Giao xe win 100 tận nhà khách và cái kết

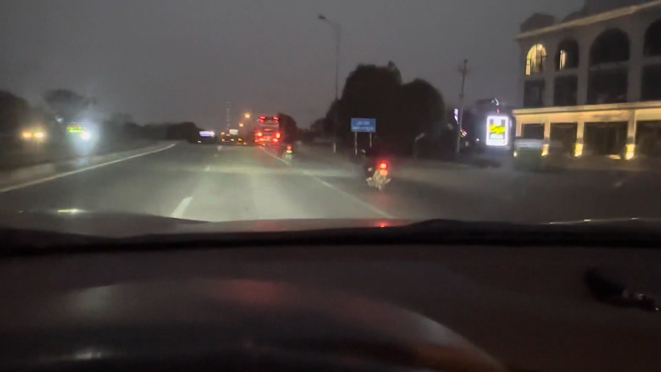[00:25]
Đây em đang đến trung tâm thương mại Tiến Lộc và chuẩn bị hết cái đường 21B rồi này.
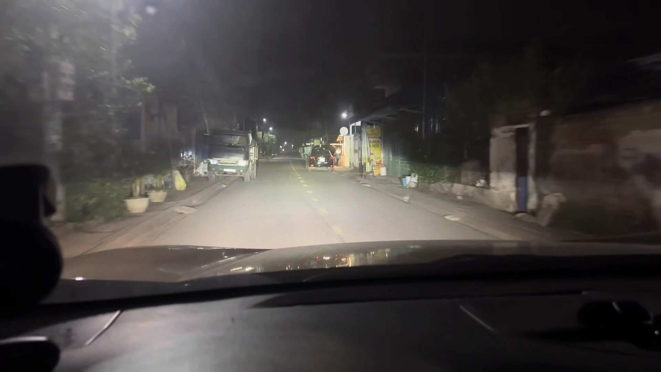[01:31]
Em đang đến Lam Trực, Lam Định đây rồi. Đến đúng ủy ban nhân dân, bác ấy bảo ủy ban nhân dân để giao chiếc xe Win màu đỏ đây. Điện thoại 100 bác gửi phục dựng như em đây.
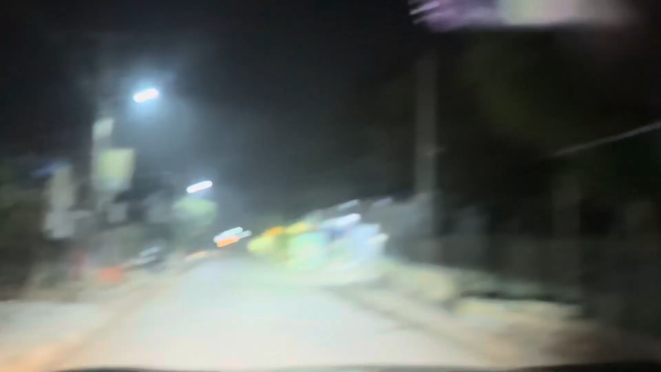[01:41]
Thì anh em đợi kết xem em đến nơi em giao có thành công hay không ạ. Đây định vị chỉ là còn 500 mét nữa anh em nhá. 500 mét nữa. Ok anh em đợi cái kết nhá, xem giao xe thành công hay không nhá. Đây à? Đây đúng không? Đây đúng không? Đây trường mầm non.